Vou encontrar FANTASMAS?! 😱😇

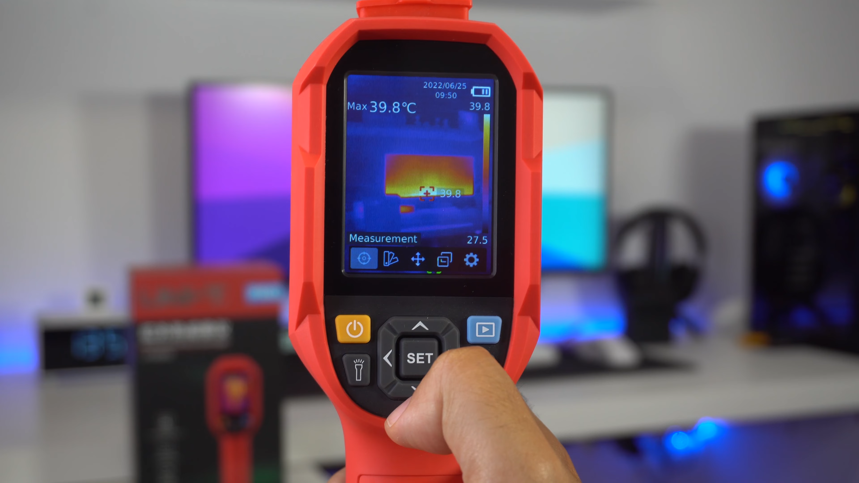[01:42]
On screen: max 39.8°C
Falando da parte traseira desta câmara térmica, daqui de lá diz logo 256x122, a resolução. Temos também, há um pronome interessante que é menos 20x550 gramas, ou seja, a temperatura que ele deteta.
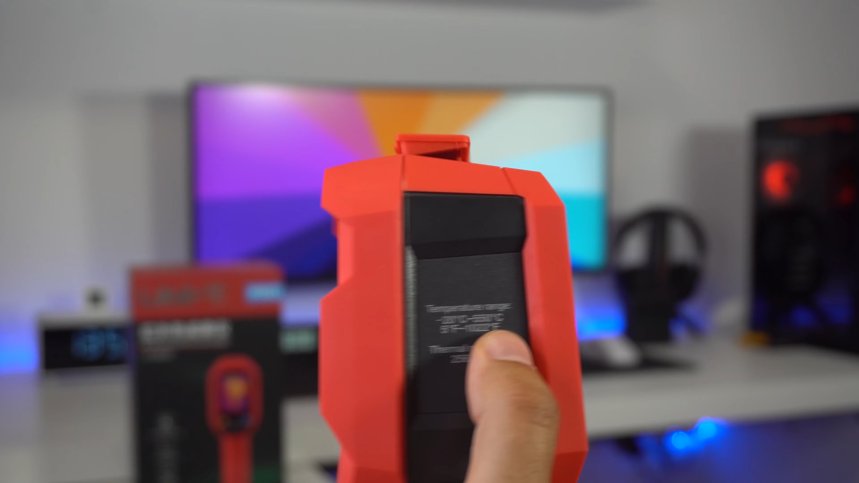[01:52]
E vejam este menuzinho muito interessante que tem aqui. Portanto, on e off, a lanterna, o play,
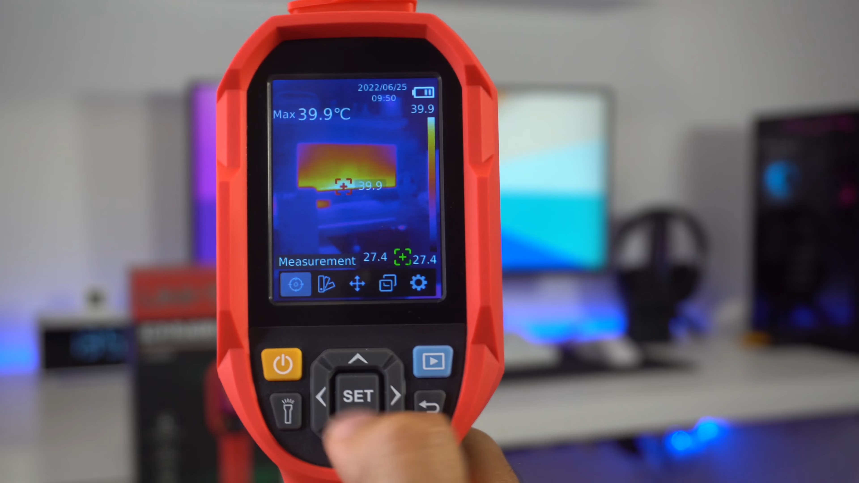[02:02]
On screen: max 39.9°C
aqui a voltar para trás e por isso podemos aqui mudar as funções. Portanto, aqui temos o measurement.
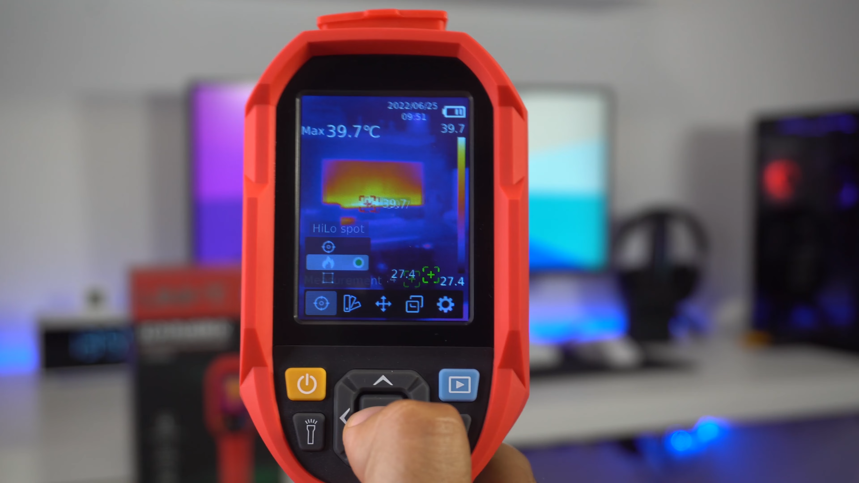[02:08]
On screen: max 39.7°C
Portanto, significa que se queres um ponto, um center point, portanto, ele vai dizendo a temperatura de determinado sítio que tu queres.
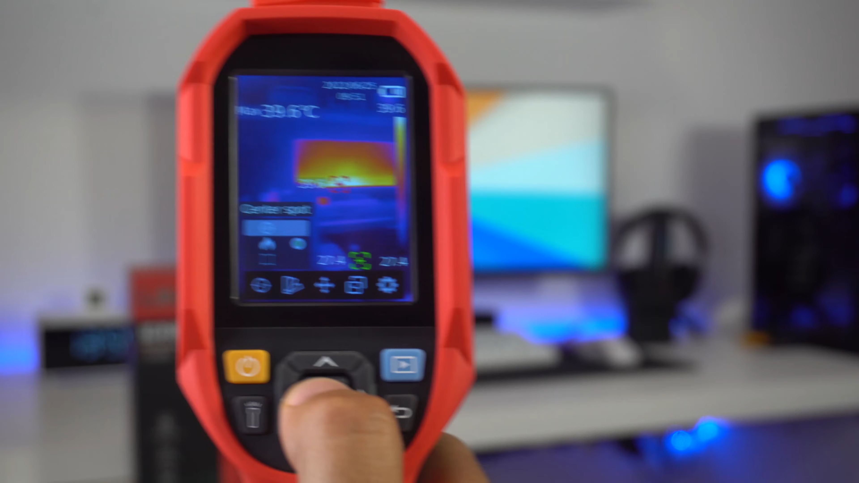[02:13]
Estão a ver? É o ponto ali.
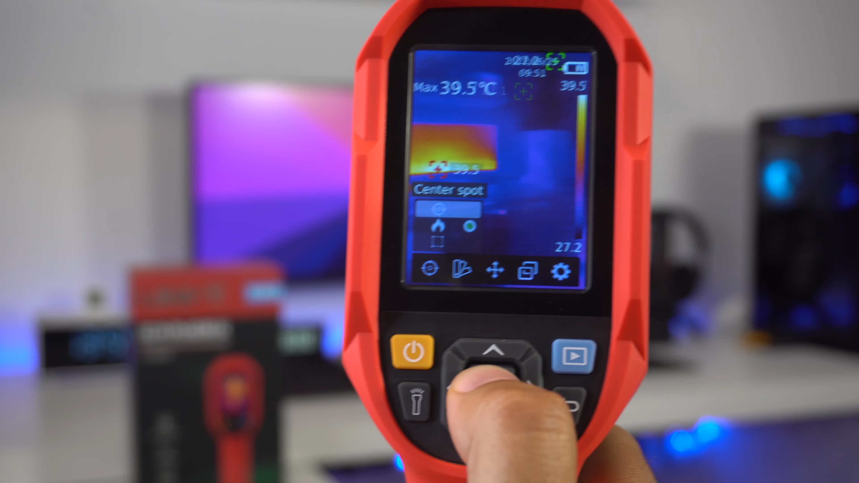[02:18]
On screen: max 39.5°C
E veem como o monitor está ali cheio de... Pronto, está mais quente, como é óbvio.
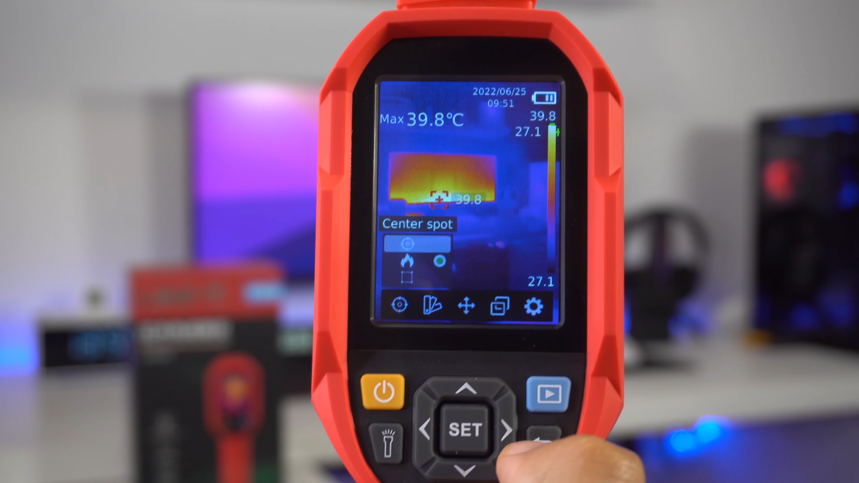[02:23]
On screen: max 39.8°C
Depois podemos mudar as várias ponteiras do dispositivo.
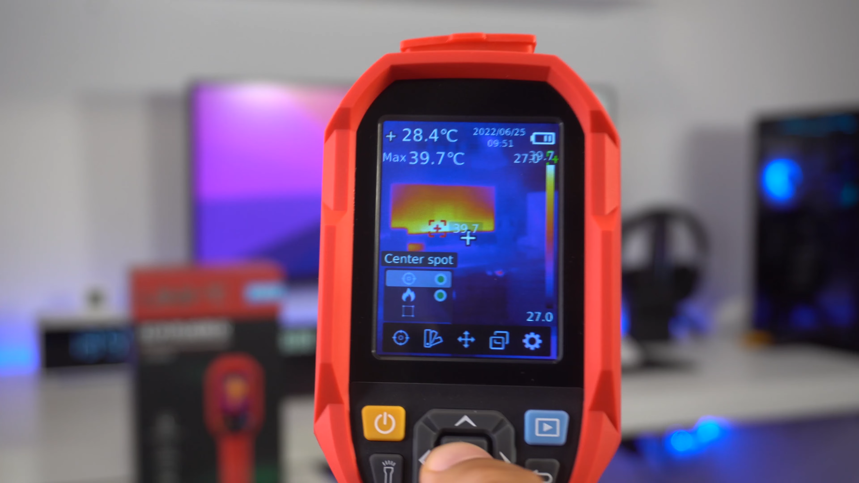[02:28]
On screen: spot 28.4°C, max 39.7°C
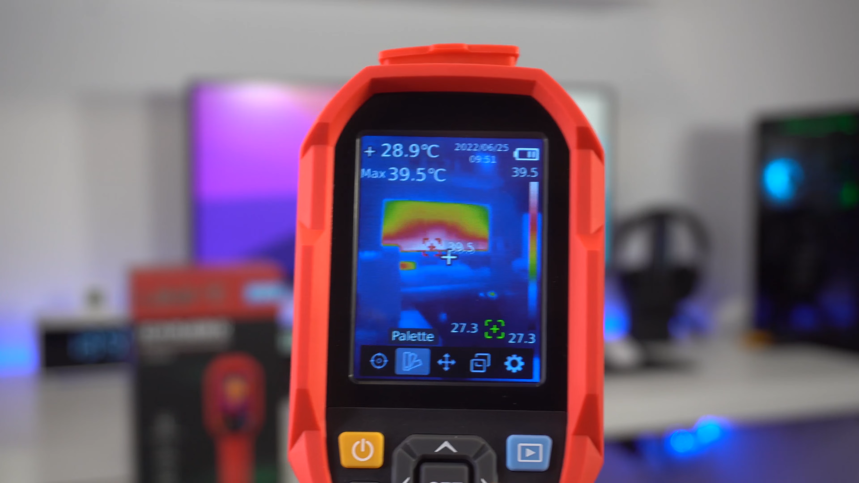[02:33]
On screen: spot 28.9°C, max 39.5°C
A palete, podes mudar o tipo de palete de, ou seja, preto e branco, preto e só aqui algumas cores.
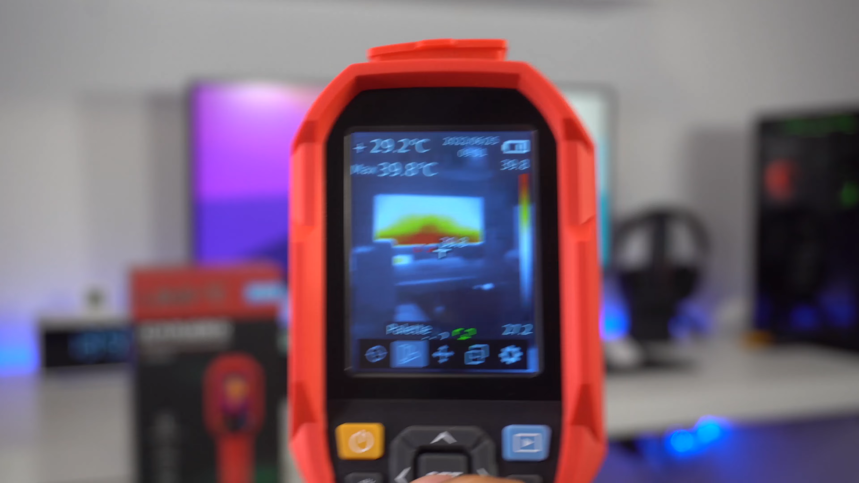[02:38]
On screen: spot 29.2°C, max 39.8°C
Não é louco? Portanto, eu normalmente gosto mais deste.
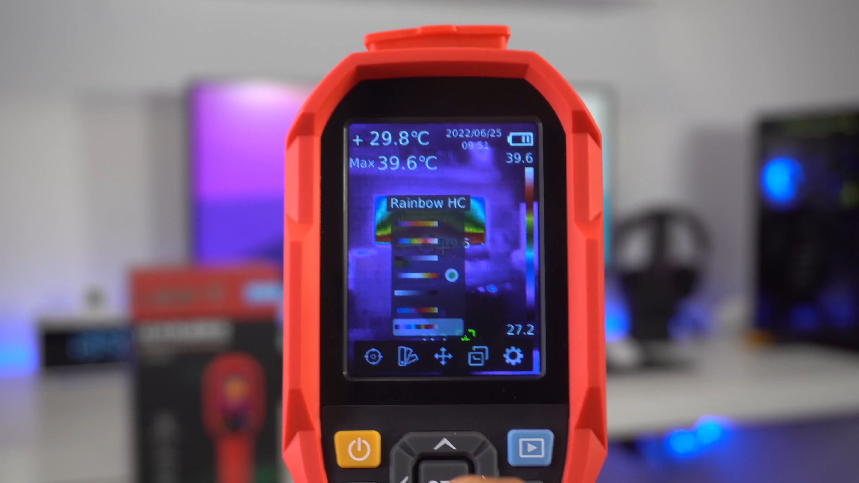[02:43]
On screen: spot 29.8°C, max 39.6°C
Do Iron. Temos este aqui que é o Point Temperature.
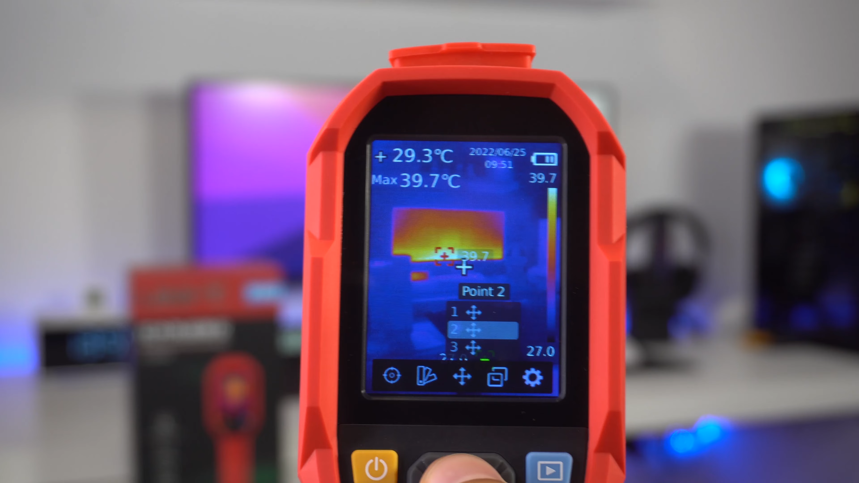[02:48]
On screen: spot 29.3°C, max 39.7°C
Que era os vários pontos que tu queres que seja fixado. Portanto, quer este. Quer este. Ponho aqui o 2. E depois, eu posso pôr até um terceiro. E depois posso desativar, como é óbvio. Está até vivo, está ativo.
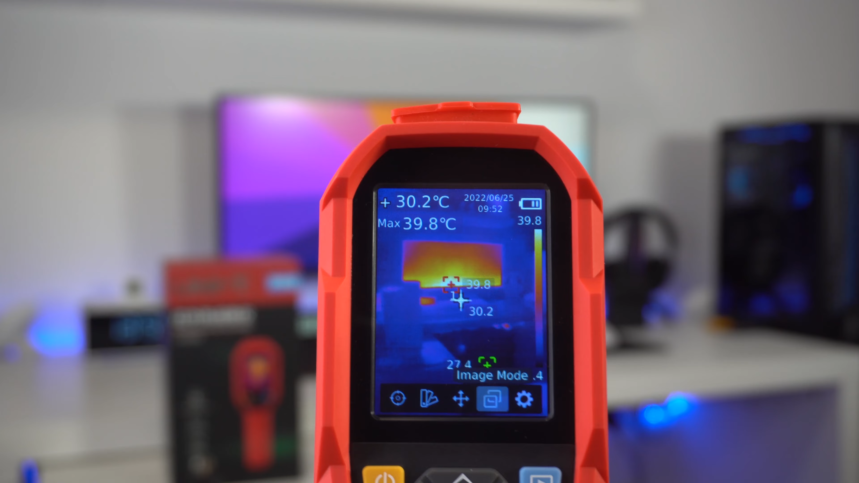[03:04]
On screen: spot 30.2°C, max 39.8°C
E ainda temos Image Mode. Se queres assim digital. Se queres Fusion, PIP e Alignment.
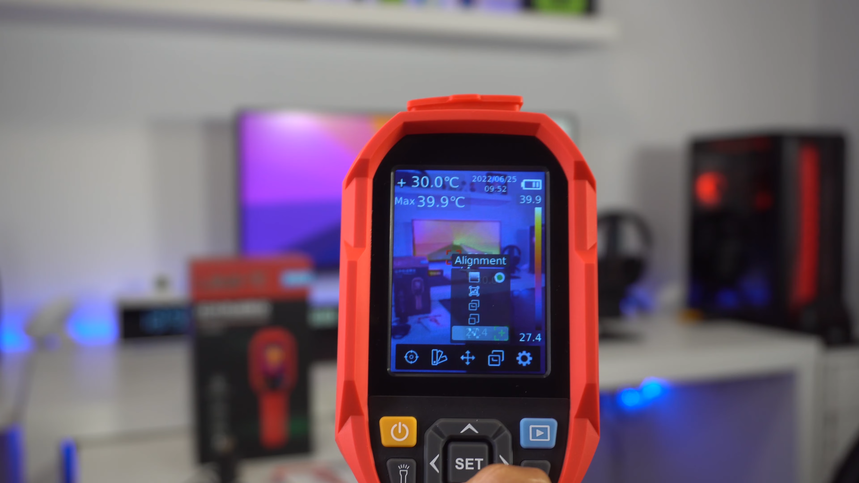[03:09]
On screen: spot 30.0°C, max 39.9°C
E ainda temos os settings com uma data de coisas para vocês depois, se quiserem mudar aqui as calibrações.